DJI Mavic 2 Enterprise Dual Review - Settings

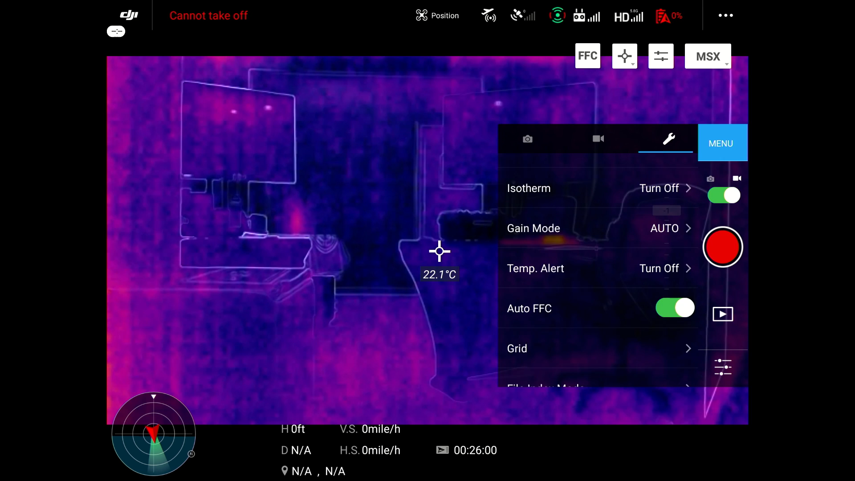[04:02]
On screen: spot 22.1°C
And if you notice how the color is changing in the background here, that's the flat field correction that's actually taking place as we're filming this.
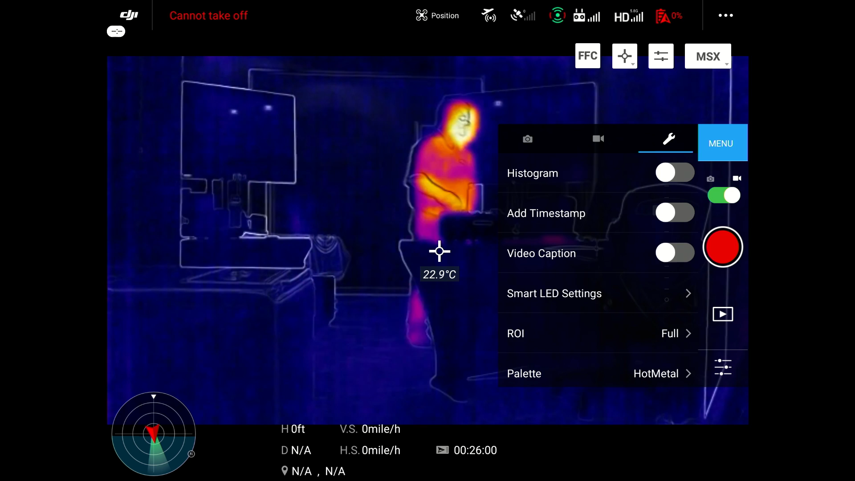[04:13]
On screen: spot 22.9°C
And then whenever that heat temperature comes back in, do you see how everything goes back to blue inside the screen?
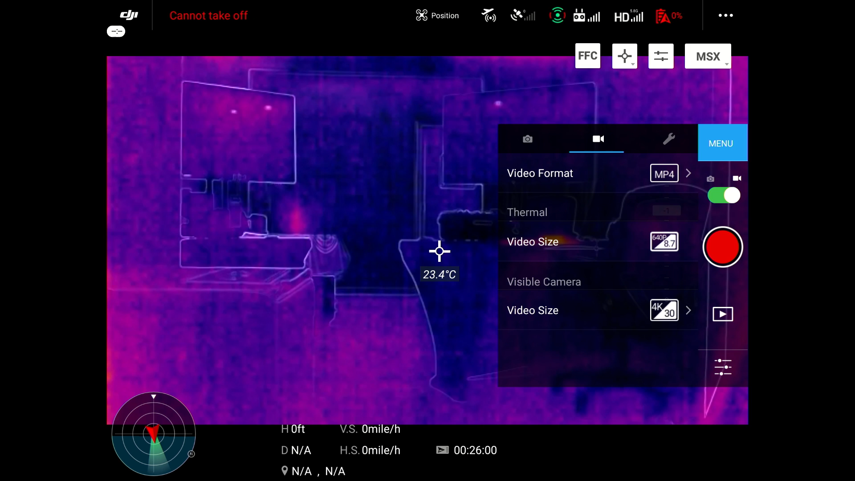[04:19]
On screen: spot 23.4°C
Here you have 4K at 30 frames per second in your visible light or your what they call RGB.
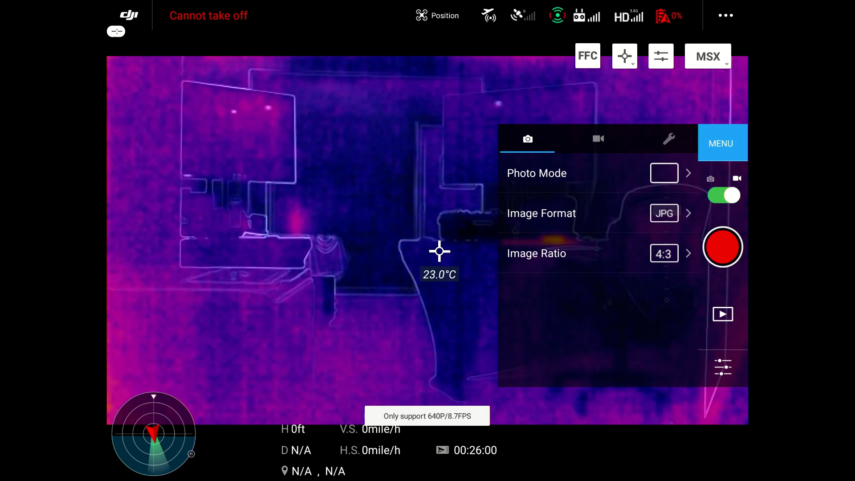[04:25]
On screen: spot 23.0°C
And you've got the multiple palettes for the photo mode. You've got 4, 3, 16, 9, JPEG,
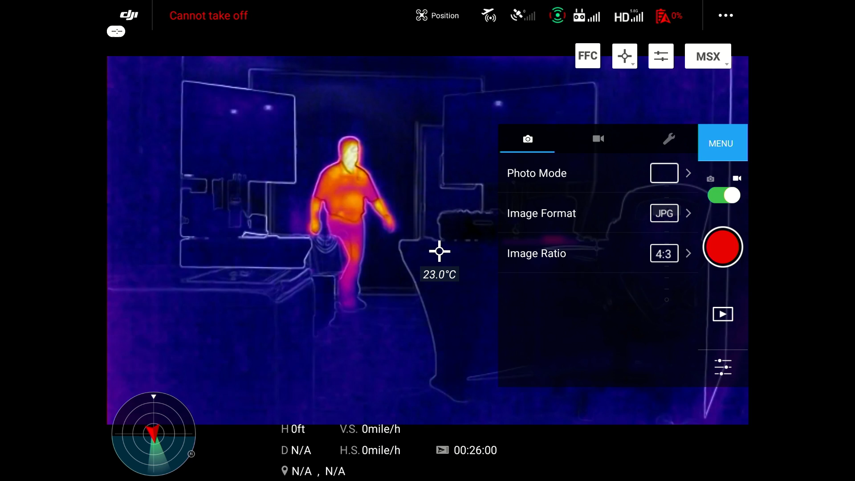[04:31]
On screen: spot 23.0°C
typical DJI settings in most all of the Mavics and the Phantoms.
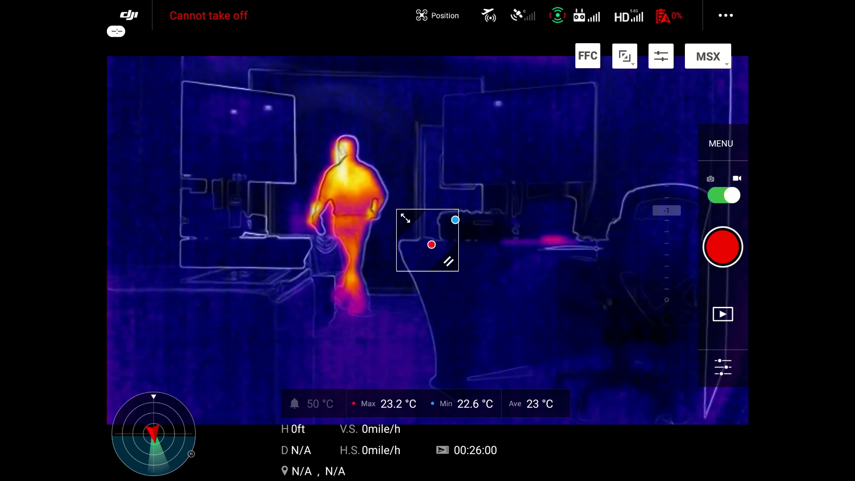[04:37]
On screen: max 23.2°C, min 22.6°C
So let's just pause the video for one second. And I'm actually going to explain something to you guys right here. This is how the radiometric works in the drone. What happens is you actually click the little setting up there to the right of FFC, which stands for flat field correction, and then it brings up this box. And in this box right here, you'll notice that you can actually move the box around and you can drag it to make it larger or smaller.
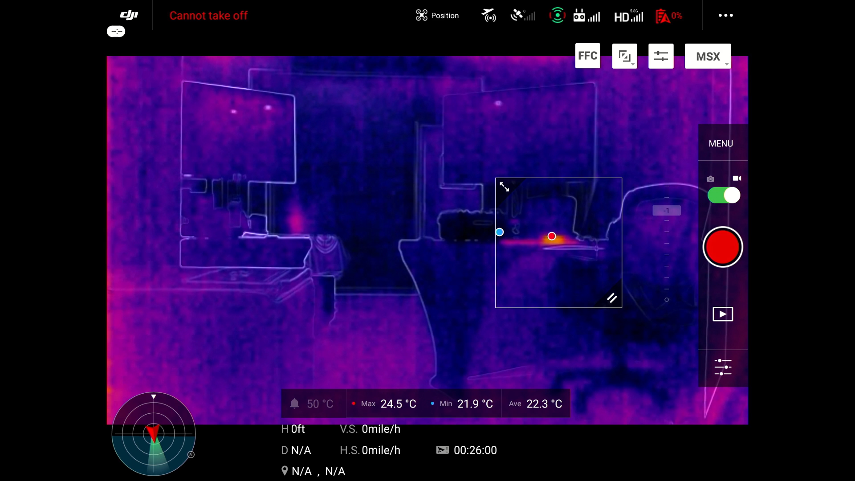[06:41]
On screen: max 24.5°C, min 21.9°C
It comes through the screen on the crystal sky and it alarms you of where that actual hot spot is at. Plus you can visually have a reference and see it. So let's go on and get back into the video here. And you'll notice how those little dots are jumping around.
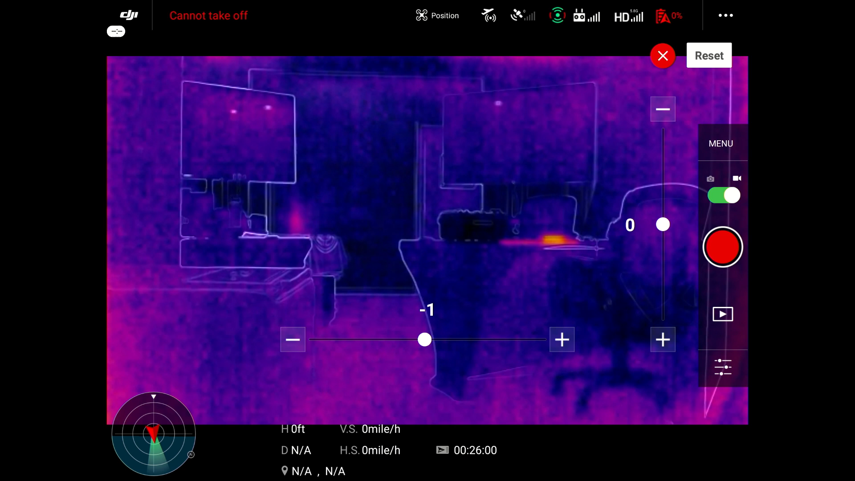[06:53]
Now, this is the MSX part right here where you can adjust the line resolutions. And that I explained earlier, there's your color image.
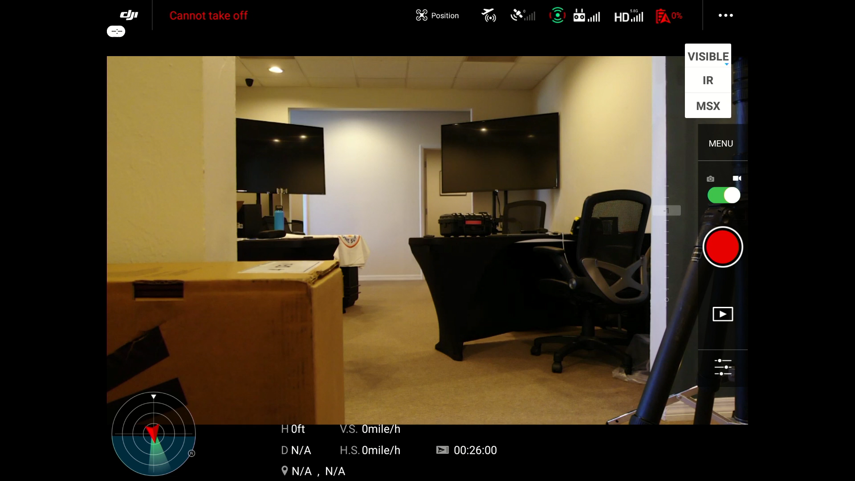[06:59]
And so whenever you adjust those lines, it actually sets those to where they're matched up with the thermal image.
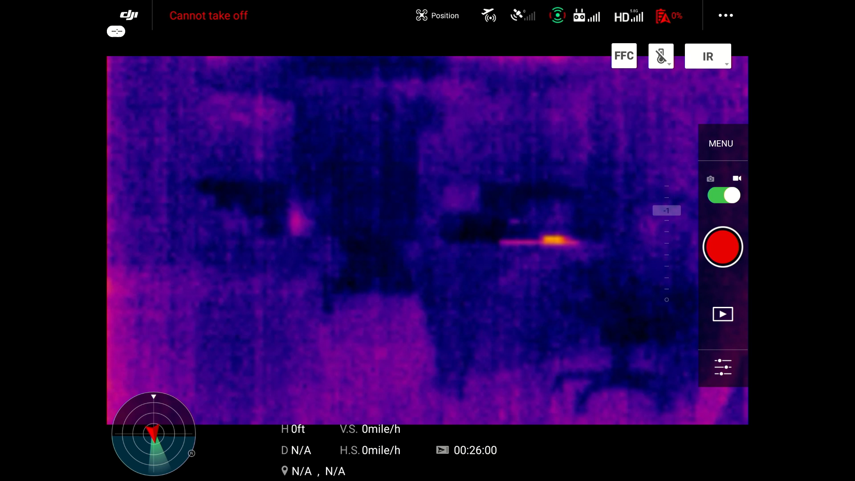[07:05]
And then, again, this is without MSX on. And then that's with MSX back on.
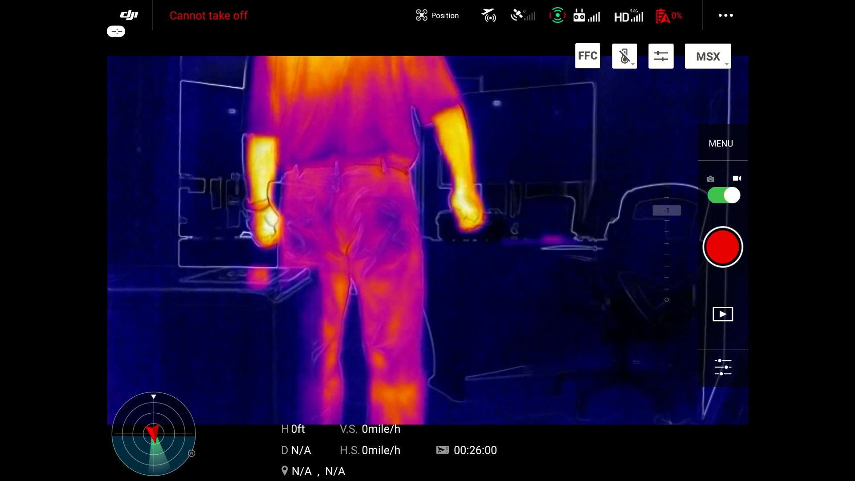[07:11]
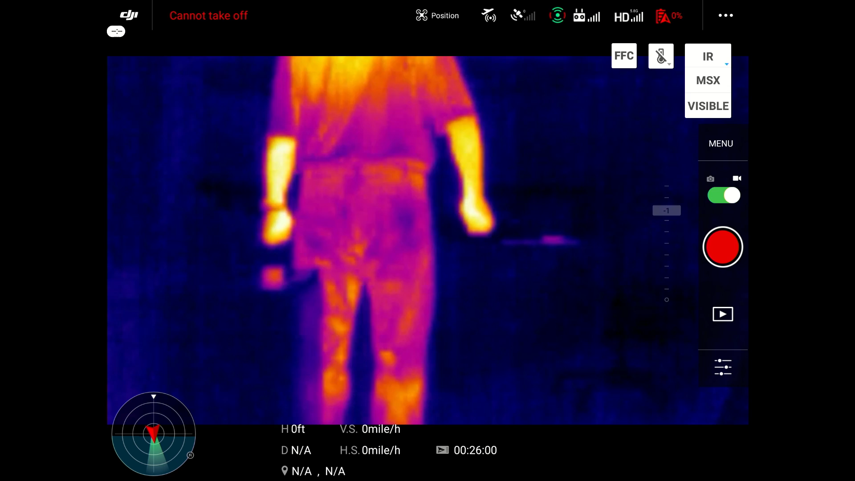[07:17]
Because I'm kind of playing around with it just to, you know, show you guys the difference of, you know, how it looks better with and without and the visible, what you're actually, you know, referencing here, the hot spots and where those type of things are coming from.
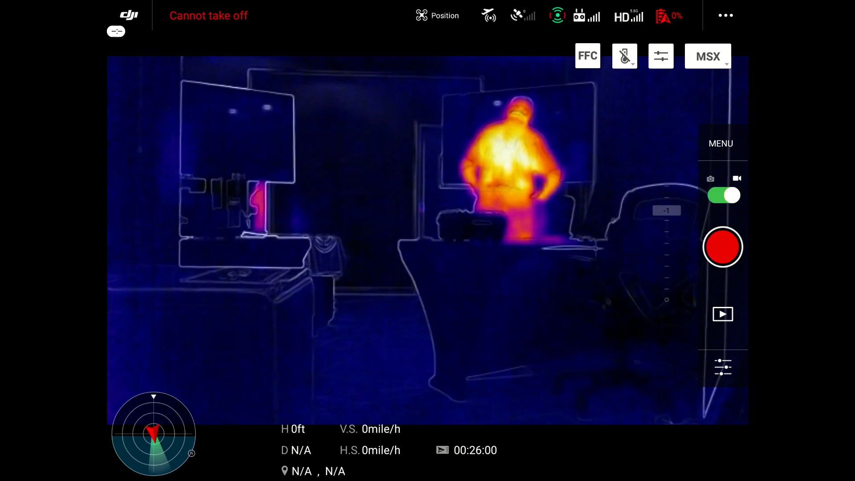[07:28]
Now, this is one of the guys that comes in. And I'm going to actually open up the screen and show you some of the features that you have